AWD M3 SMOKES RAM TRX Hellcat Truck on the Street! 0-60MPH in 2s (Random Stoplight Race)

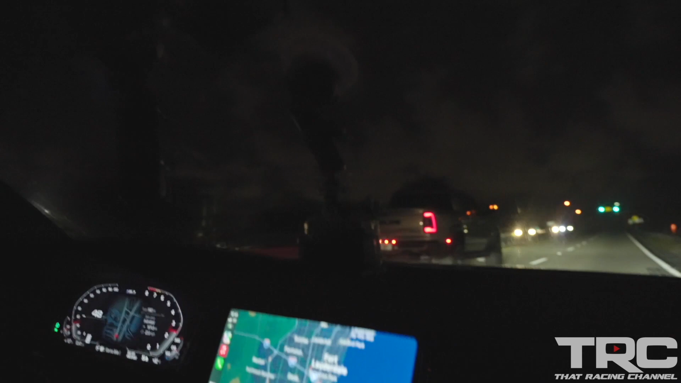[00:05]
That is. Bro, this dude sounded racist. Yo, what is that?
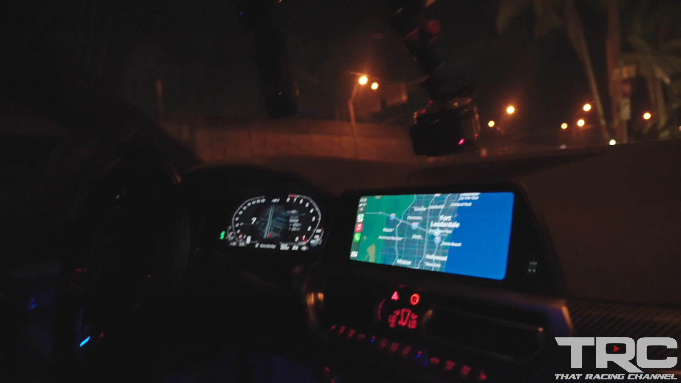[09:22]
all right guys so we're going for a little night cruise get some night rollers get some b-roll this thing looks sick at night the interior lighting and everything is awesome